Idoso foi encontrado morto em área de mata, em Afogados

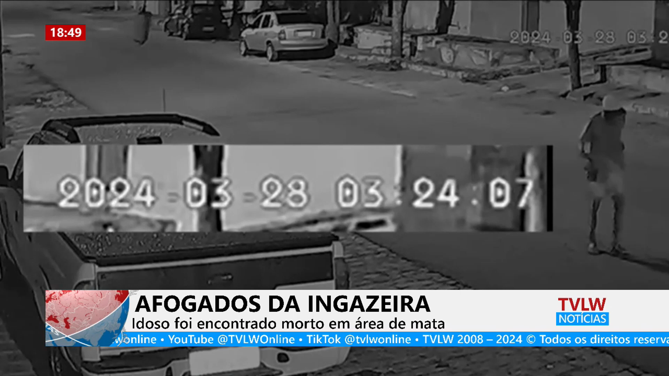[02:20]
Pelas imagens, é possível ver que ele está de bermuda, camiseta, chapéu e usa a bengala para se apoiar. Ele caminha aparentemente tranquilo, como se soubesse o destino. Uma hora e meia depois, ele é novamente visto. Detalhe, segundo a família, o idoso chegou a passar na frente do banco, mas seguiu em frente.